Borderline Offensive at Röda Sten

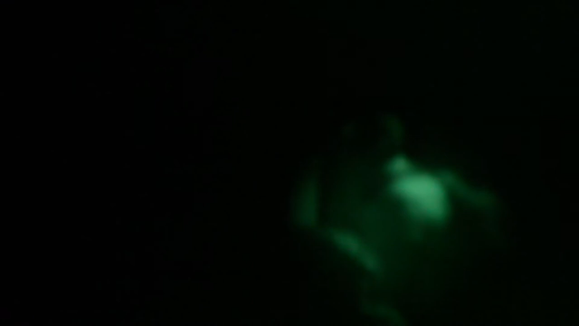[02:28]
If you come into the dark, sitting in the boat, I will make you to tell everything you think about the migration.
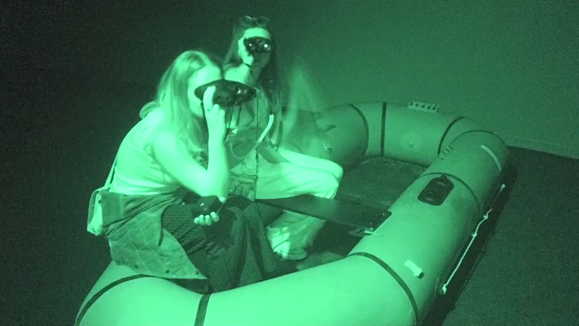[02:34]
The technical setup, the infrared projection, is really unique.
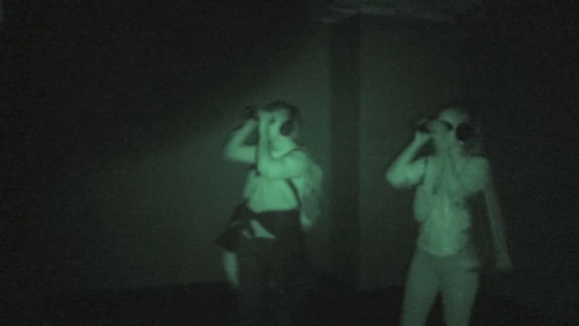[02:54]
At least they look like your personal devices.